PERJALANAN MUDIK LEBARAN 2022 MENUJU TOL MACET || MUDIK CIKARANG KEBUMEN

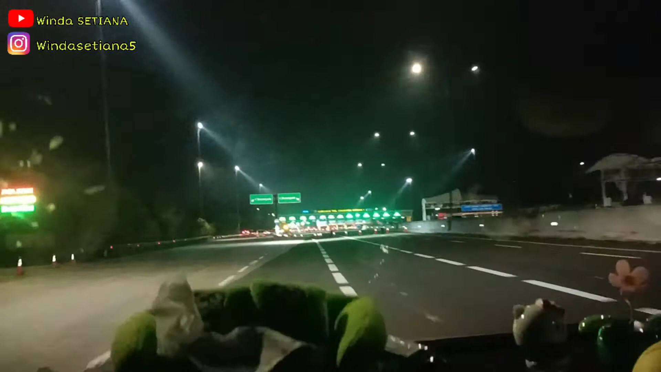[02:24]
Ya di 12. Oh karena ingin arah Jakarta.
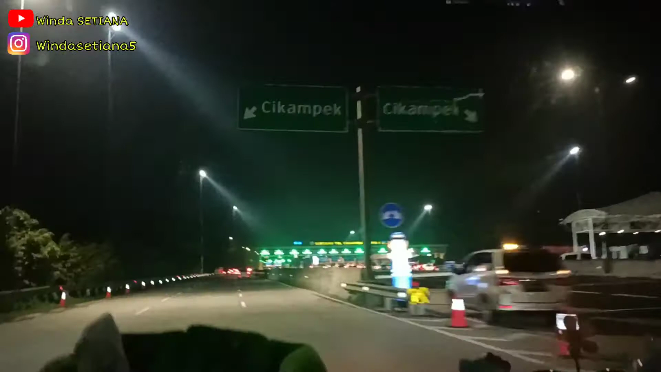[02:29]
Iya, karena arah Jakarta langsung lebunnya tol, ini 12. Ini yang Jakarta mbak jarang ini.